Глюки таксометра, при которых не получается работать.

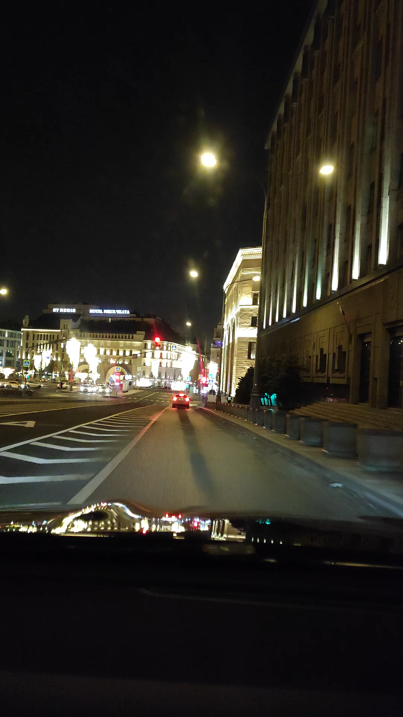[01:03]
А мы все еще во дворах.
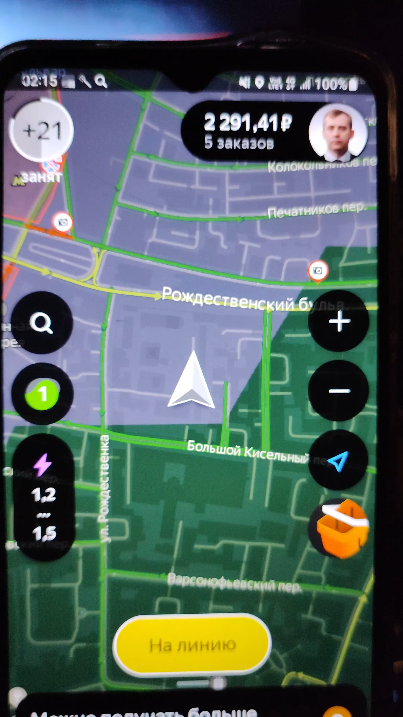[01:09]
Возле центрального рынка, типа. Хотя нам до него несколько километров.
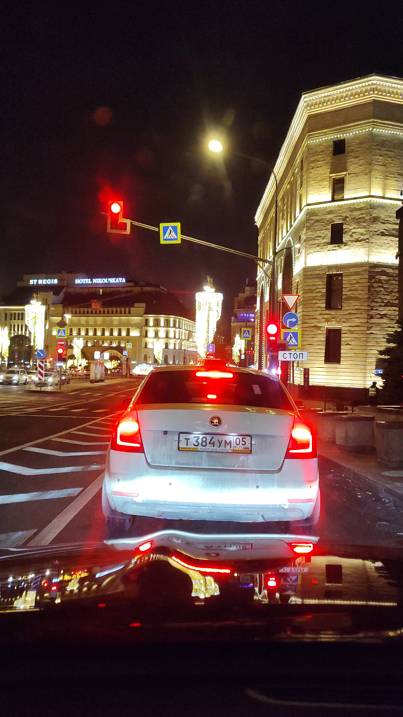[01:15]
О, что-то куда-то я там вырулил.
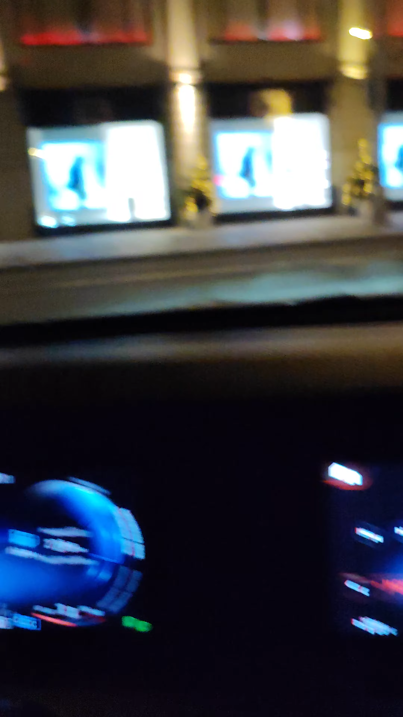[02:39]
стоимости поездки, времени поездки?
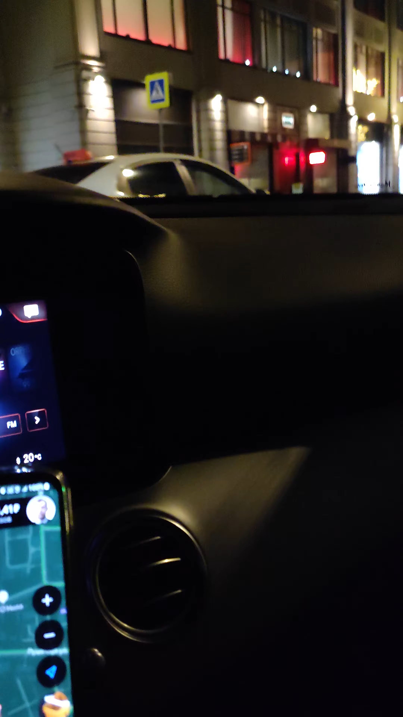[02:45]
И это, заметьте, это уже после перезагрузки устройства и после перезапуска программы.
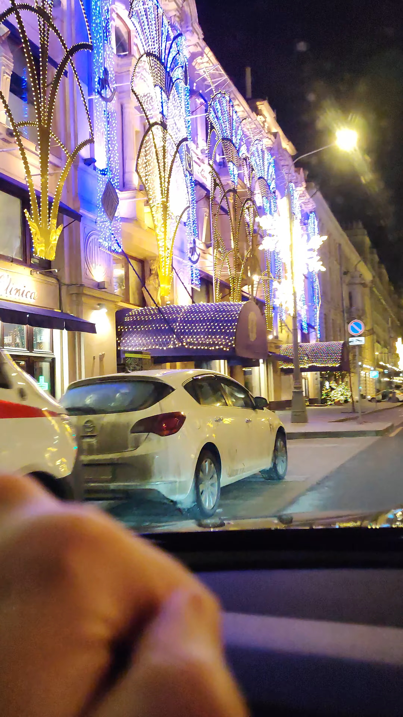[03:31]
Петра проезжаем. А на карте мы еще возле ЦУМа.
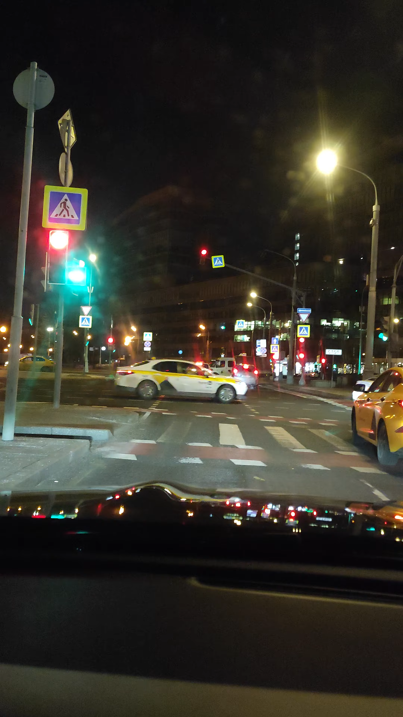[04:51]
Стоим на светофоре, а наш маркер едет
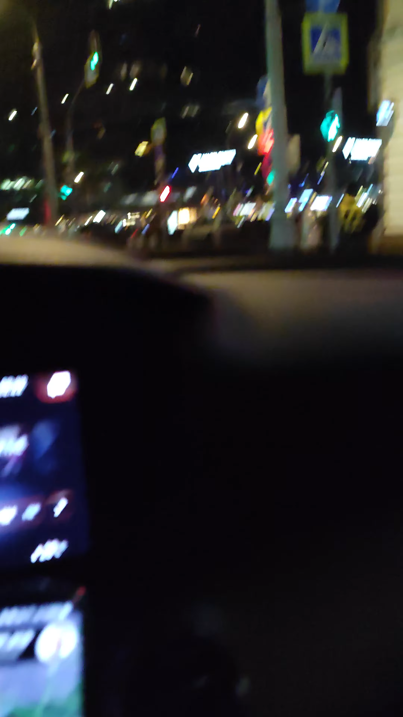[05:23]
То есть мы стоим, а мне кажется, он поедет дальше, в сторону цветного.